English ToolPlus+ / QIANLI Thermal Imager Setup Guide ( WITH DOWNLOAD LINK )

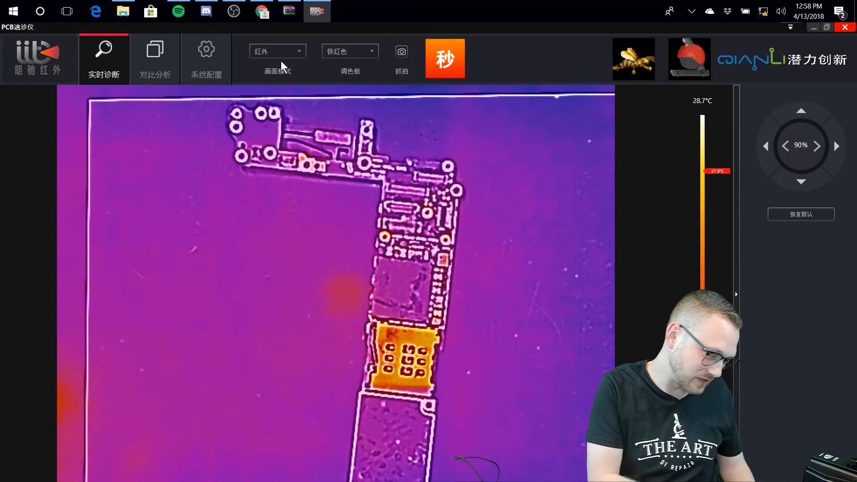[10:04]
On screen: scale top 28.7°C
you know, there's only so much you're going to get when you stretch it out against a 1080p, you know, regular camera.
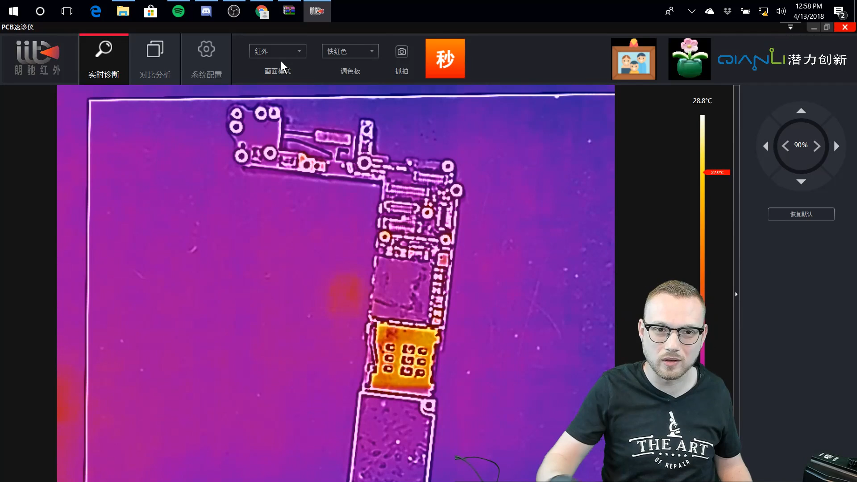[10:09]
So now that we've figured all that out, well, well, what the heck is this line that keeps showing up, Justin? Let's go back to the other camera. There is a big, huge, honking green thing over here on the side of the image. What is that? Well, remember, I've said this a couple times before now, we've got two cameras, okay? And those two cameras are a little bit offset. It's kind of like your eyes. They're not exactly going to see the exact same image. But they try to put it together in such a manner that it kind of syncs it together. Now, if, for instance,
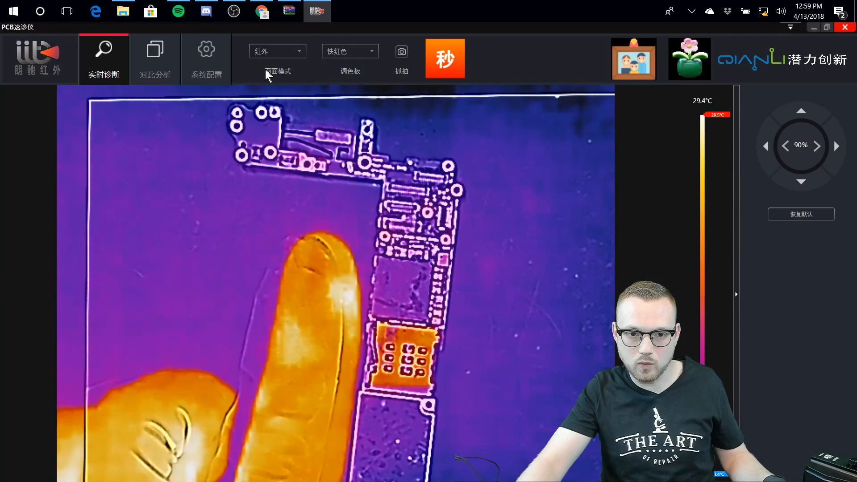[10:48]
your camera, well, let's see, let's switch it back to the other one here. Let's say that you wanted to do something a little bit higher. Say you were using like a little stand, okay?
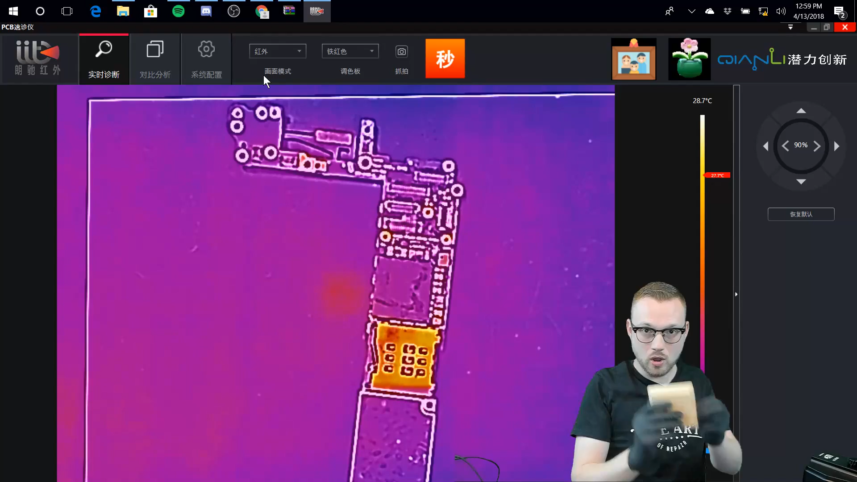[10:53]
So we've got a little piece of block of wood here and we're going to set it here. And for some reason, you just want to do it that way.
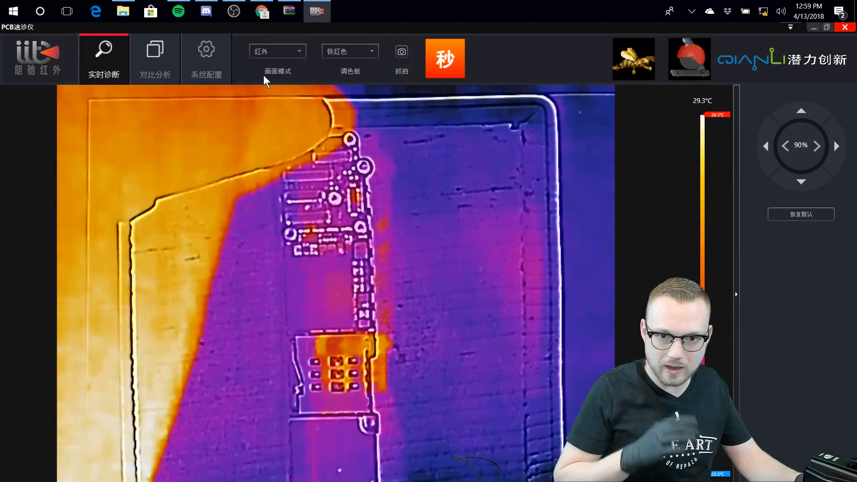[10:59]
But you're sitting here, you can see that there is an outline right here that's actually supposed to meet up here. How do we fix that, Justin? How do I just make it work? Well, that's super easy, too. We've got some options over here, okay? The first one in the center is going to be our opacity, okay? So look at that. Our regular image is going, going, gone. But we can bring it back all the way back to 100 and we've got our full image again. But that still has nothing to do with alignment. Well, that's what these are for, okay? So we can see that it goes right to here.
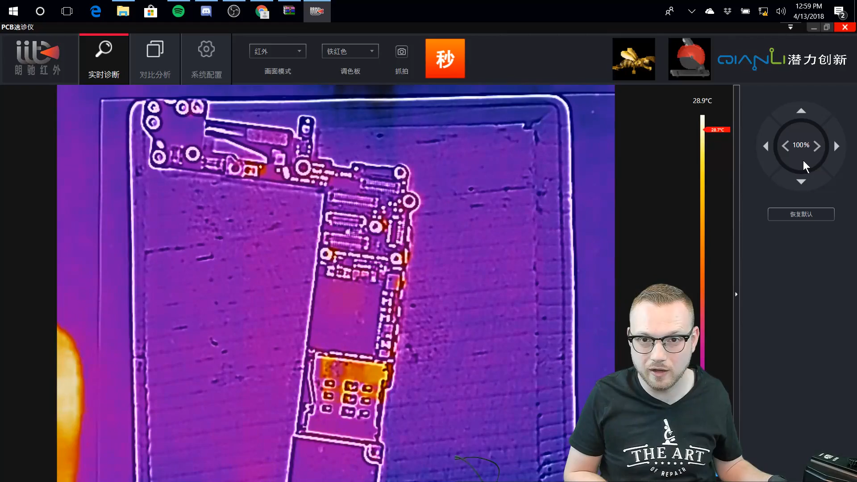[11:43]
So we're going to take it and we're going to move it over. And now we technically have a perfectly aligned image that is offset from the bottom of the panel itself or the actual area that it's sitting down on.
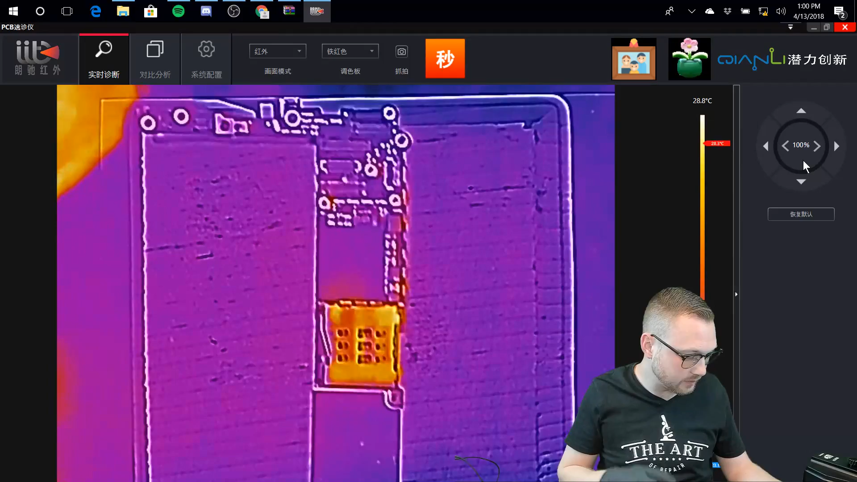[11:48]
And we can still get a clear image that's actually lined up properly. And if you wanted to put it back,
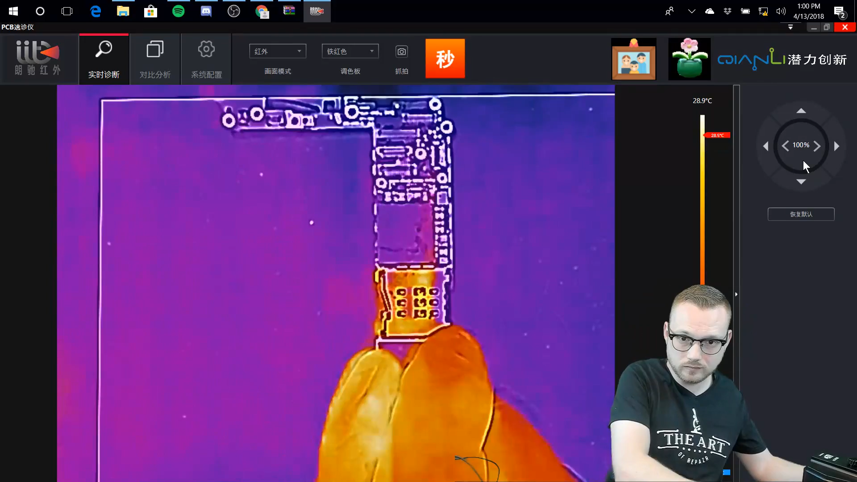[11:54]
then we could just look at the thermal image. We see how it goes to right here. No big deal.